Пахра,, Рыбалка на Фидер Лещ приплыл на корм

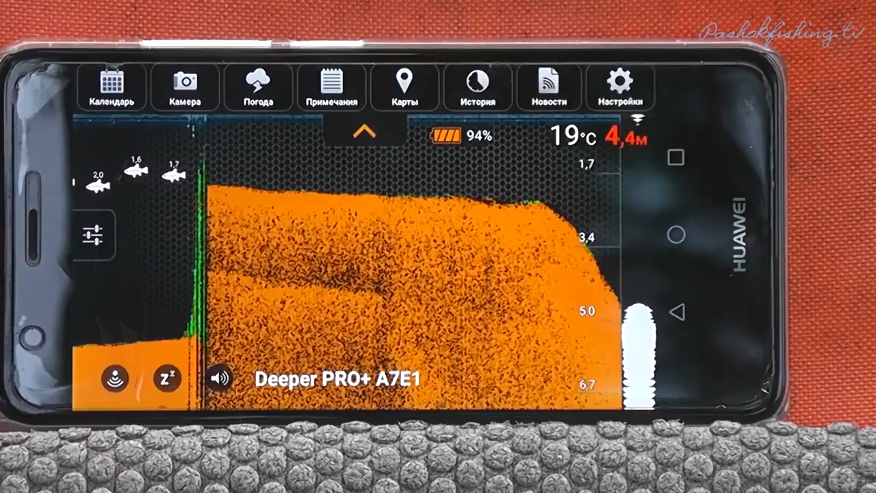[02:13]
On screen: water 19°C
Итак, вот она, эта самая бровка. Идет свал с 2 метров до 5 метров, до 6 метров почти, да, до 6 метров. И как раз вот мы видим, рыбка стоит там.
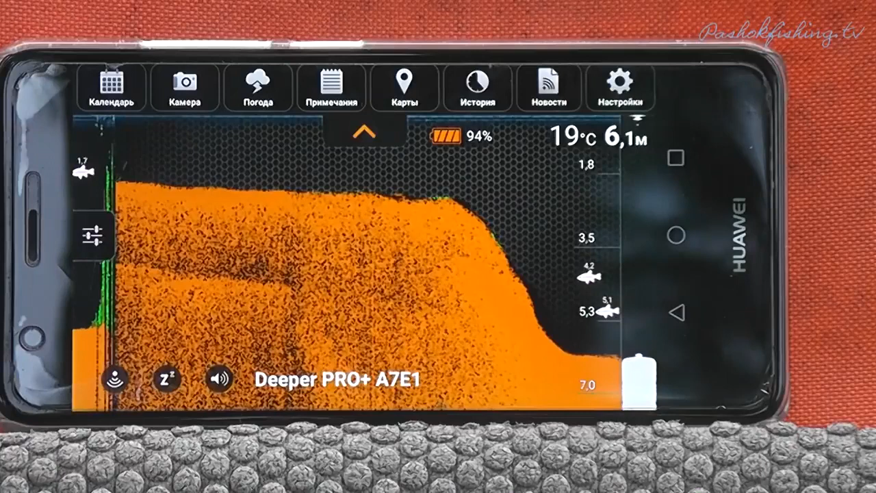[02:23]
On screen: depth 6.1 m, water 19°C
Так, одно место, в принципе, мы перспективное нашли, вот. Там даже не одна рыбка стоит. Так, значит, клипсоваться будем на этой дистанции. Сейчас забросим еще разок и посмотрим по течению. Проплывем вдоль ямки.
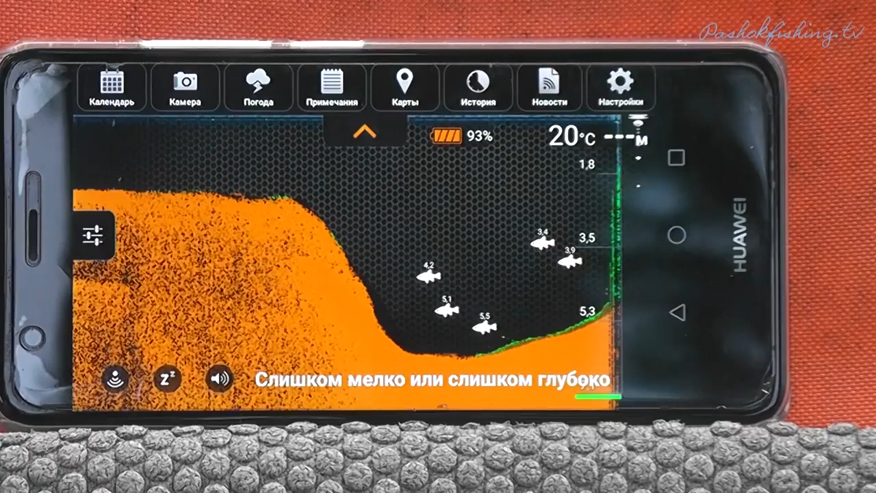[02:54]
On screen: water 20°C
Так, вот сразу я в ямку забросил. 5 метров показывает эхолот.
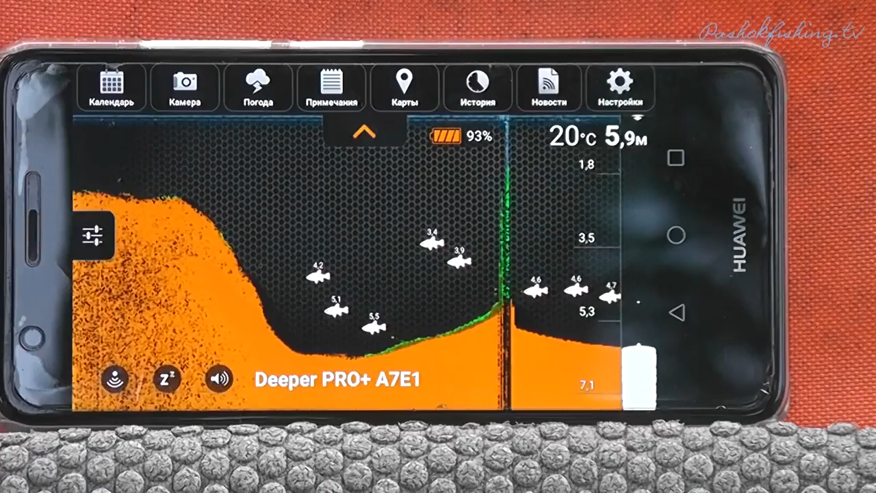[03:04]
On screen: depth 5.9 m, water 20°C
Рыбка присутствует в точке. То есть все правильно.
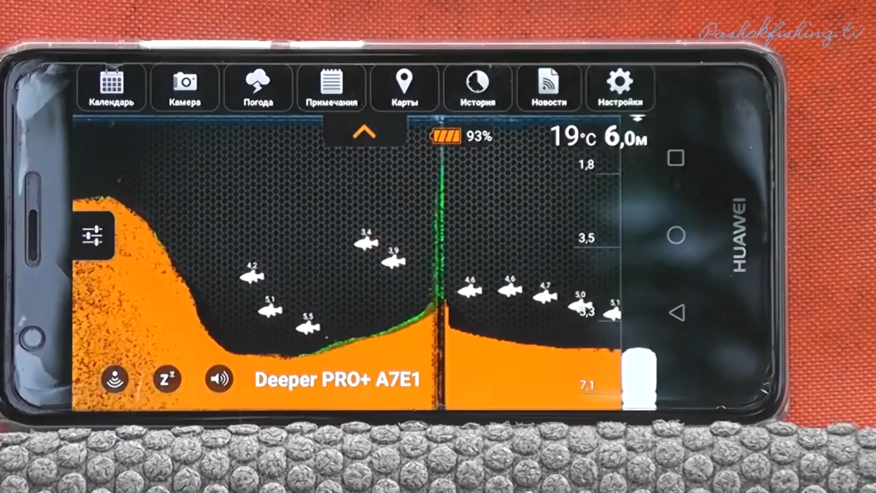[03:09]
On screen: water 19°C
Здесь и стоит нам клипсоваться и пробовать ловить. Рыба довольно много. Стоит в придонном слое. Так что я думаю, все сегодня должно получиться.
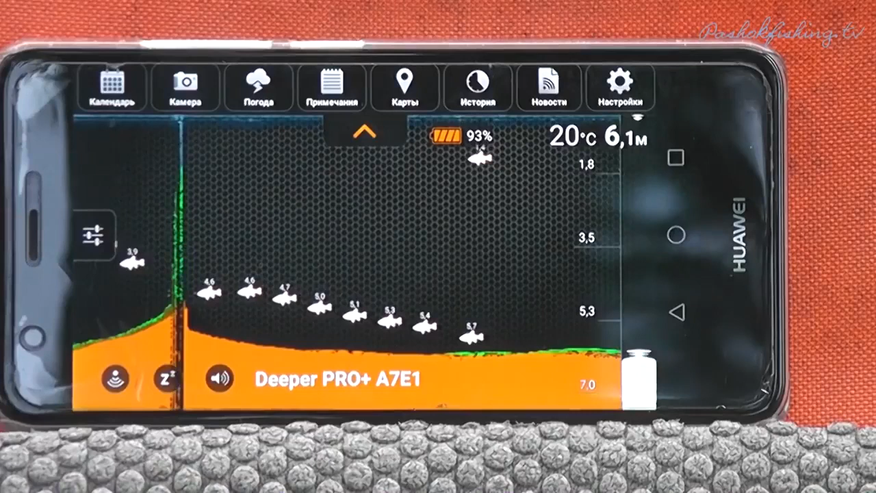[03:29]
Так. Ну, да. Ну вот как раз ямка. Сейчас подмотаем к берегу. Посмотрим на выход из ямки.
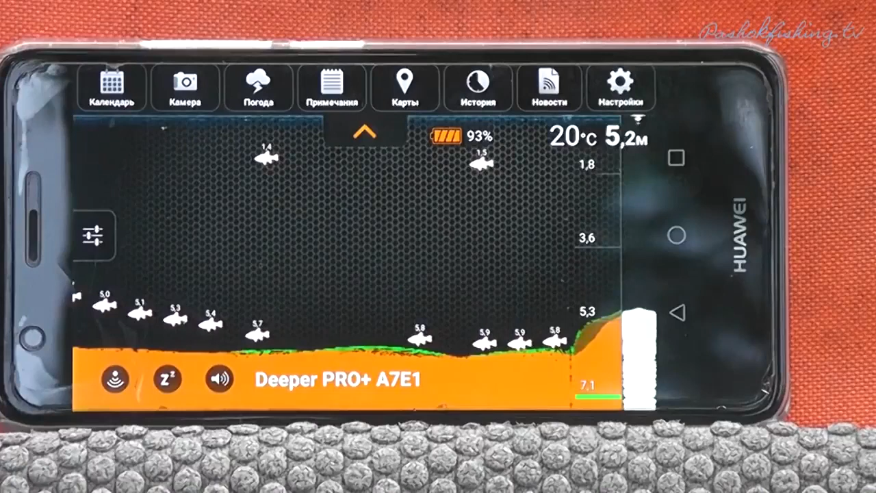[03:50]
On screen: depth 5.2 m, water 20°C
Ну вот идет выход. Ну да.